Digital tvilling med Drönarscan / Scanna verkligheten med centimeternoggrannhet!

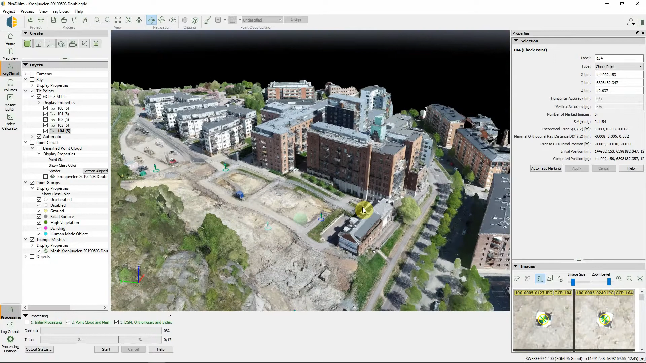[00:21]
Här har jag tänt meshen, man kan se sig omkring. Det är entreprenadområdet jag kikar på här. Sen får man med sig lite av husen runt omkring också. Och detta är inmätt med 2 cm noggrannhet.
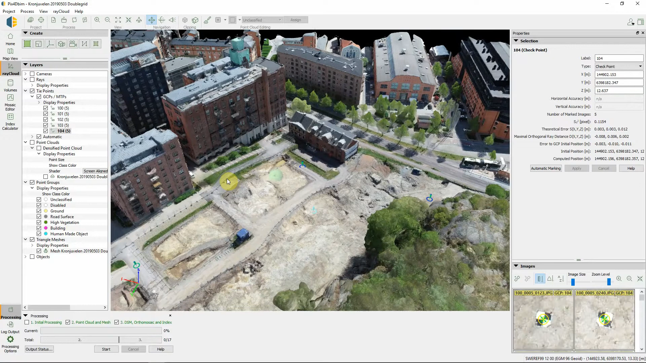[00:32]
Vi ser lite flygstöd och hur de träffar rätt här med våra injusteringar då.
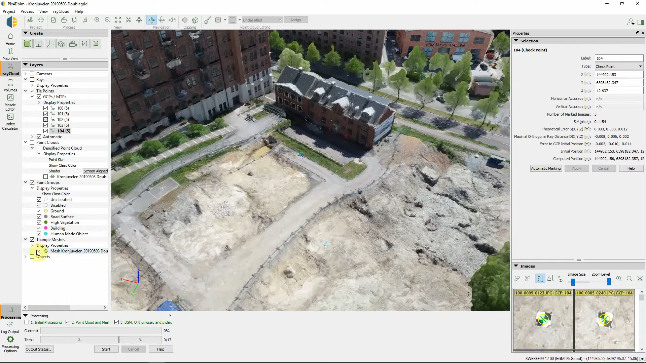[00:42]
Nu släcker jag meshen, det som är täcke med bilder som hänger på punktmolnet. Och så tittar vi bara på punktmolnet.
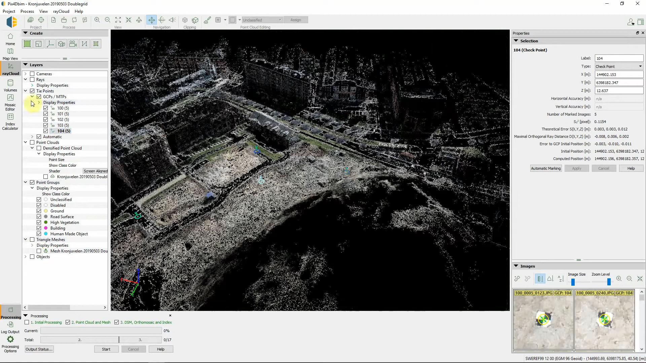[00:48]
Och det kommer se ut på det här sättet.
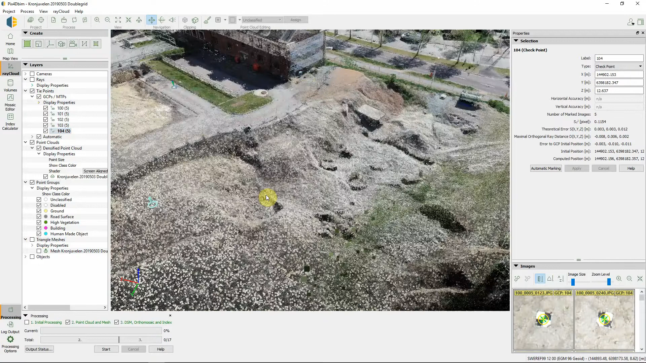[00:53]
Så var man närmare så ser man att det är punkter. Varje sån här punkt är inmätt då.
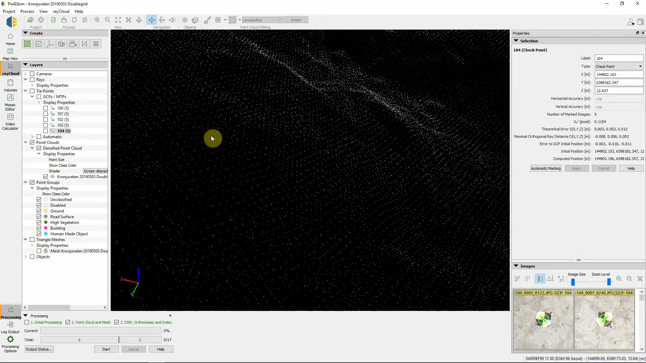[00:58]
Så att en utsättare går och mäter in den här eller inmätare. Så tar det någon minut så har han den punkten.
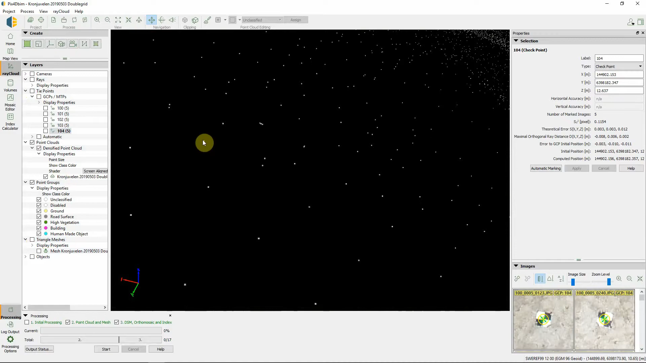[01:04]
Men i vårt fall har vi tagit med fasader och marken och en 40 miljoner punkter. Det tar väl 3 livstider för en mätare att mäta in.
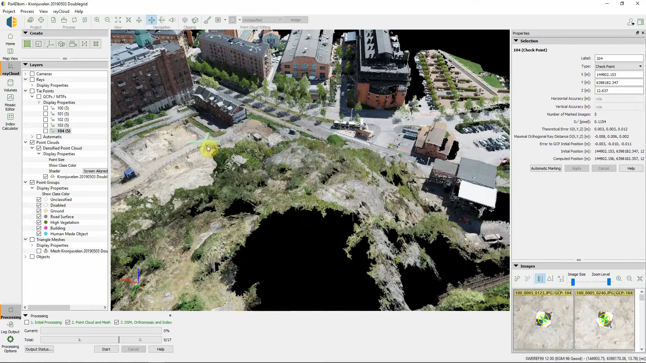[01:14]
Här kan man dra sektioner eller beräkna volymer hur man vill.
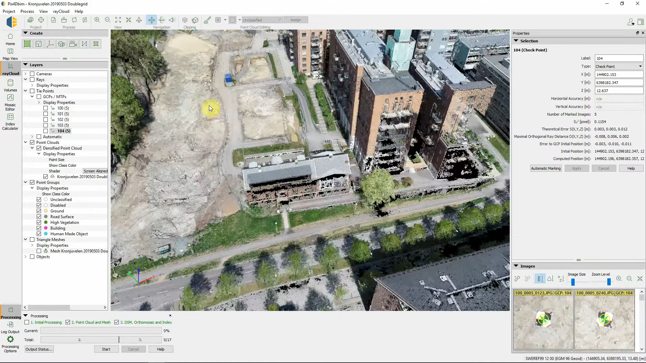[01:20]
Man kan även tända och släcka lite högvegetation eller byggnader kan vi ta bort och titta bara på marken på det här sättet.
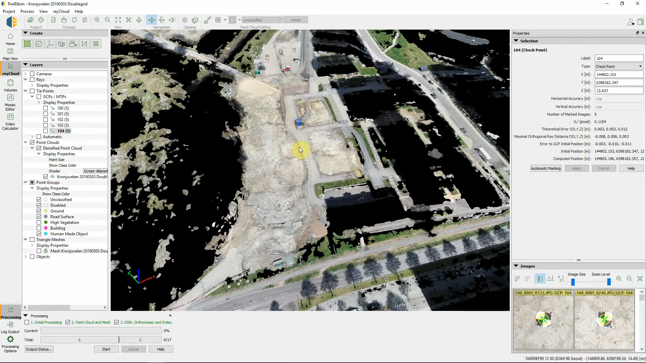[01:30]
Ta bort vägar och bottenytor. Men vi tänder upp alltihopa igen. En volym.
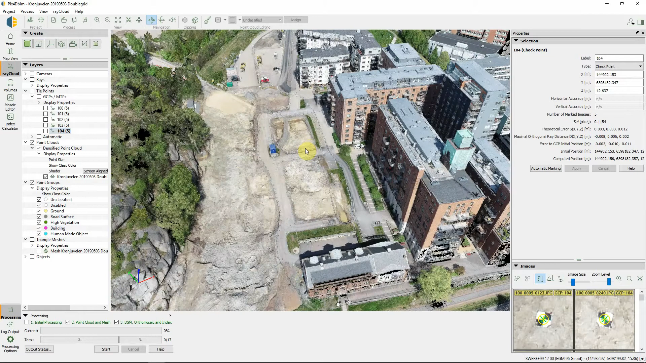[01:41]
Ja, vi kanske inte är någon hög och beräknande fallet, men så vi har en schakt och en bottenplan eller en grundplan som ska ligga i den här delen.
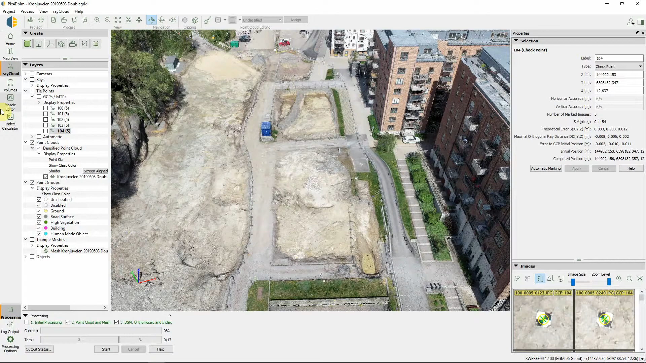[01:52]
Då går vi in på volymer, lägger till en ny, markerar in. Ta som exempel här. Lägger ett bottenplan.
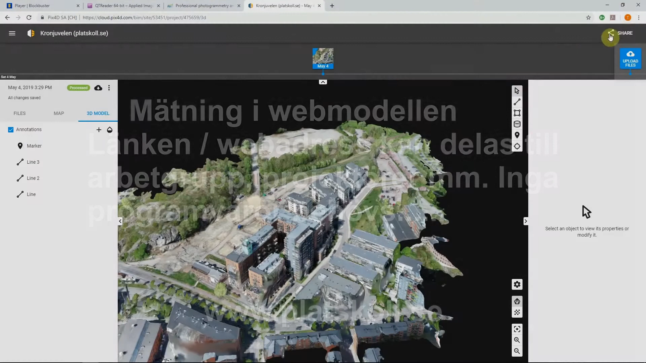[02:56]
Då är vi inne på den länken som jag delat med er. Och öppnar ni den länken så kommer ni in på den här sidan.
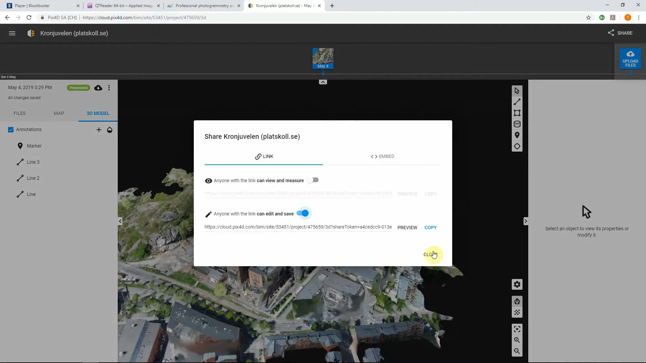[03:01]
Och vänsterklickar ni dragmodellen flyttar ni, högerklickar så vrider ni, scrolla så zoomar ni in och ut.
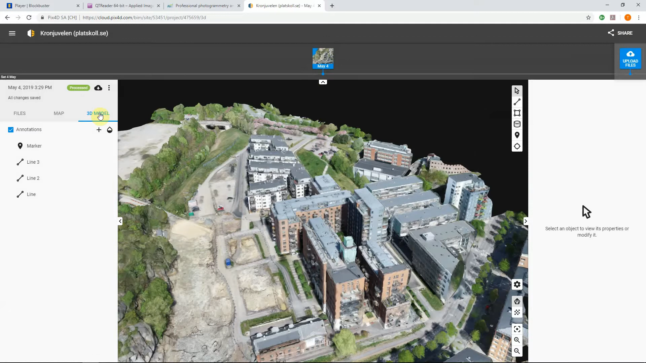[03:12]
Nu direkt in i 3D-modellen och här kan man ändra lite med inställningar. Då har vi meshen på. Trycker jag där så går vi över till punktmolnet.
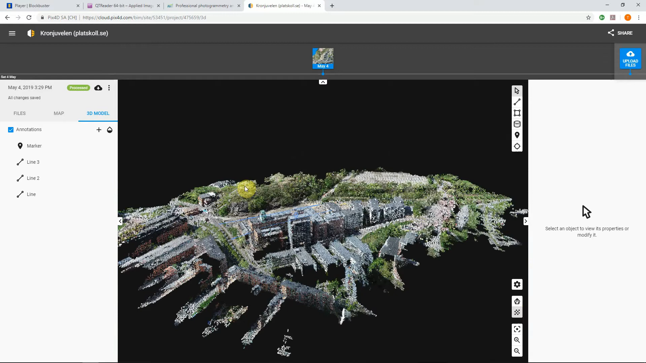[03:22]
Mäter man sedan med ett verktyg.
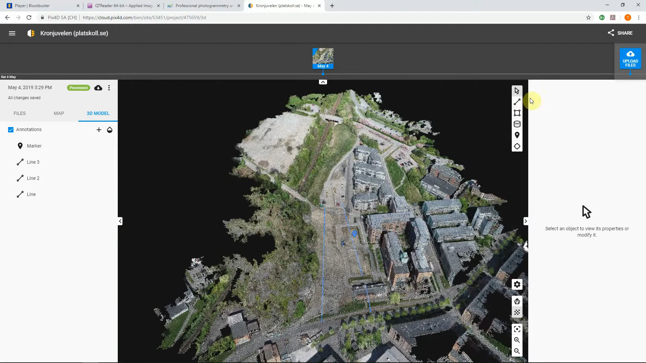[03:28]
Vi tar det här verktyget och drar en mätsträcka. Jag har gjort det på ställen här.
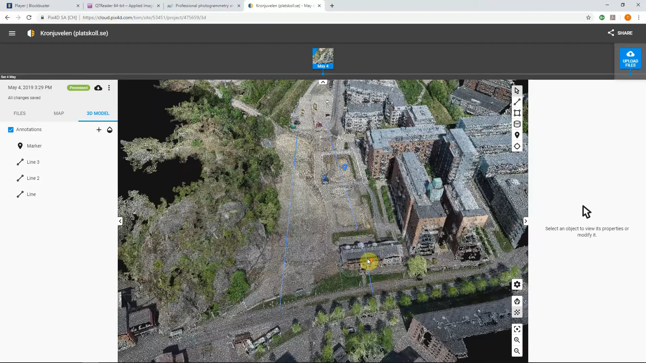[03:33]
Så ser vi längden. Och vi kan även skapa en sektion.